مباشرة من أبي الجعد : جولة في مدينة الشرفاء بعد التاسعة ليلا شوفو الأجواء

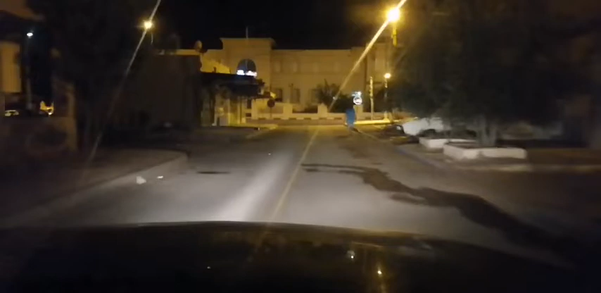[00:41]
خليكم معنا خوتي نديروا واحد الجولة في شوارع المدينة، تشوفوا الأجواء كيفاش دايرة من بعد التاسعة ليلا في مدينة أبي الجاد.
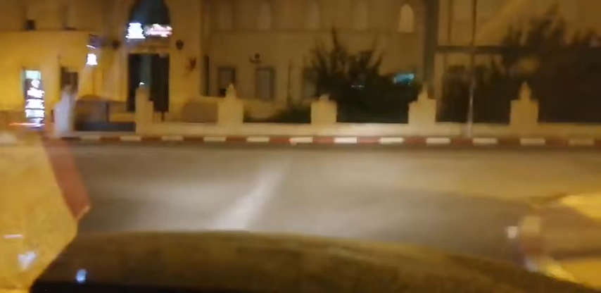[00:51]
فأكيد خوتي دوزنا اليوم في حرارة مفرطة هنا بمدينة خريبكة والنواحي أبي الجاد وتزم، كاع هاد النواحي كانت حرارة مفرطة. فانتوما خوتي منين كتبعونا وكيدايره الأجواء عندكم والحرارة مشاهدينا كيفاش دوزتوا اليوم مع هاد يعني هاد النهار هذا مع الحرارة؟ مرحبا، اهلا وسهلا حسناء. مرحبا حسناء، حسناء مساء الخير، مساء النور لكم خوتي كاملين.
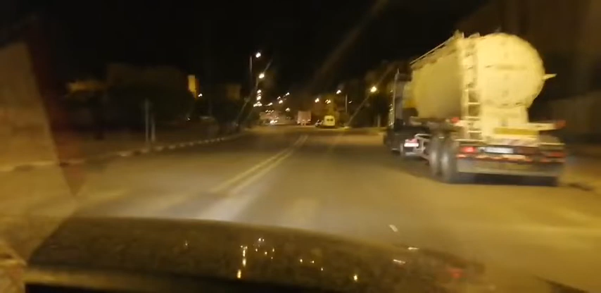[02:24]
لا لا لا حسناء ما يمكنش ما يمكنش يكون عندكم البردات الساعة. مساء الخير نادية عتيقة. عتيقة أهلا وسهلا، مساء النور لكم كاملين خوتي. فهذه جولة سنهديها لكم من مدينة أبي الجاد. دزي الله يخليك من حدا عين الشيخ
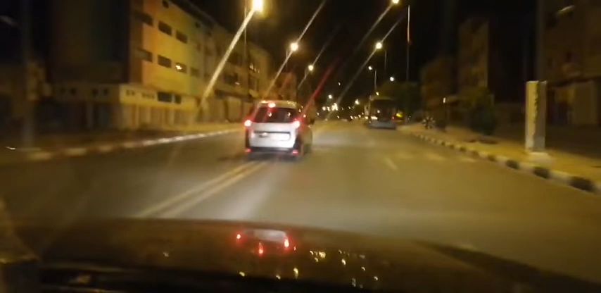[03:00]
أبي الجاد بلاد أبي وأمي وجدودي. مرحبا جميلين، إن شاء الله إحنا غادي نرجعوا وغادي ندوزوا حدا يعني البلاصة اللي طلبتي من أختي. لا لا خالد، خالد قال لك خارجه على خريبكة ب 15 كيلومتر. لا يا اخي، فكتبعد على مدينه خريبكة بشي 54 ولا 56 كيلومتر.
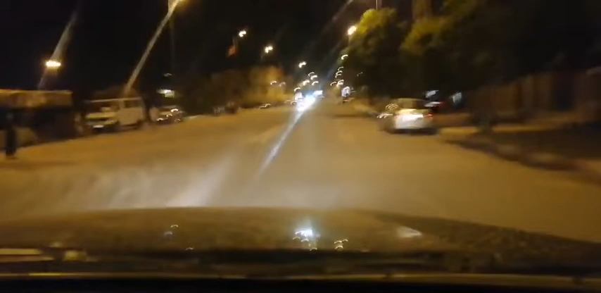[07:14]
كلشي سد، الا انهم كيحاولوا ان حتى الساكنه يدخلوا ويلتحقوا بالبيوت ديالهم. عصام عماد هبطي لدرب غزونة ورينا الجردة. خويا عصام والله الا تنعتذر وتنعتذر بزاف، راه ما عرفاش الاسماء ديال الاحياء هنا بالمدينه. كنعتذر لكم، ما معاياش شي واحد يعني من المدينه اللي يقدر انه يوجهني.
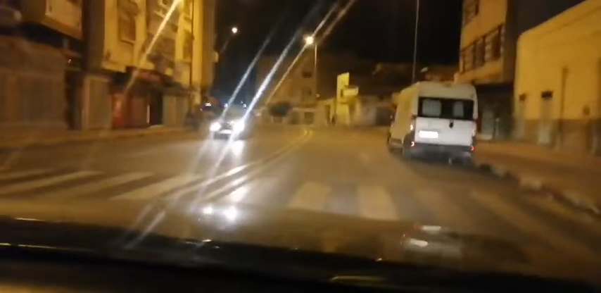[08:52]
وتيشوفوا دابا بلادهم، فكنهديها لكم خوتي وكنتمنى انني نذكركم بذكريات جميله من مدينتكم. اذا مدينه ابي الجعد كما شفتوا معنا المحلات كلشي سادين، المقاهي كلشي ساد، باقي غير رجال الامن كيديروا خدمتهم.
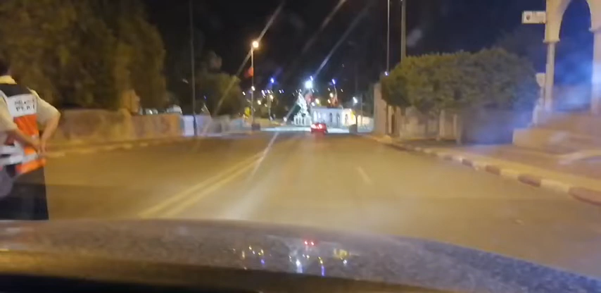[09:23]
السلام عليكم. السلام عليكم شوف تي في تحياتي. تحية لرجال الأمن واحترام متبادل، فشكرا لكم رجال الأمن
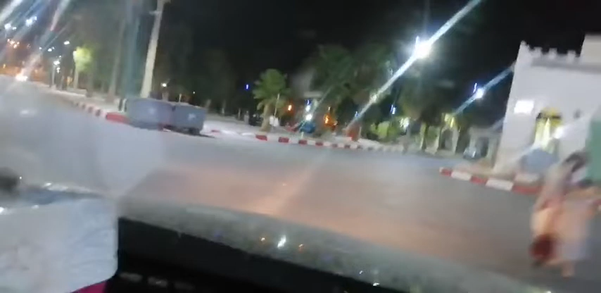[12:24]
هاد الساحه هذه خوتي في العشيه يعني قبل التاسعه ليلا كتكون عامره والساكنه خارجين، فما نقدرش نوصف لكم الحراره اللي كتكون هنا بمدينه ابي الجعد. وحتى هاد الساعه يعني واخا الليل راه بحال باقا الشمس فوق راسنا. الله يلطف بنا يا رب، لان كاينه واحد الموجه ديال الحراره هاد الايام، نطلبوا الله سبحانه وتعالى يلطف بنا.
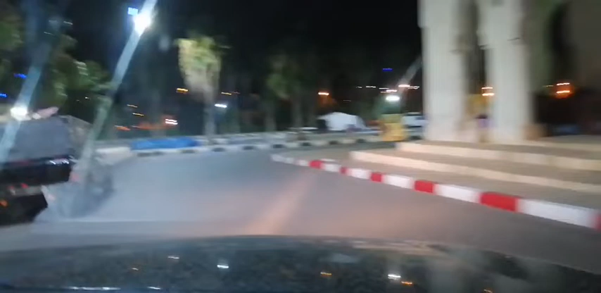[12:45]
هاد الساحه تيكون فيها شويه ديال الرواج التجاري والساكنه والالعاب ديال الاطفال والله يسهل على الجميع.
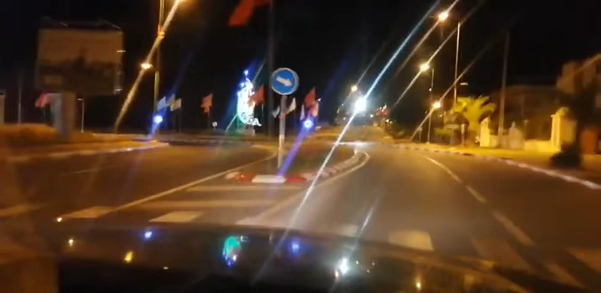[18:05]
المدار هذا اللي فيه هذا فين مكتوبه مدينه ابي الجاد.
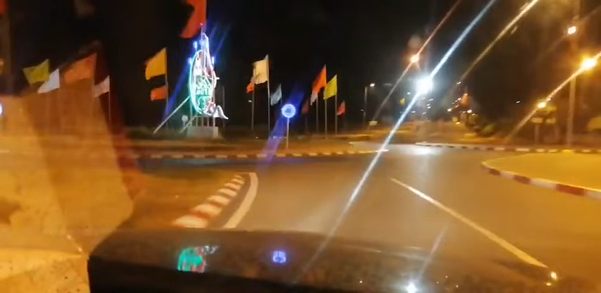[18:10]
انا غير دراك كنوقف نشد هذا المنظر الرائع هنايا، سوي وقف ليا هنا.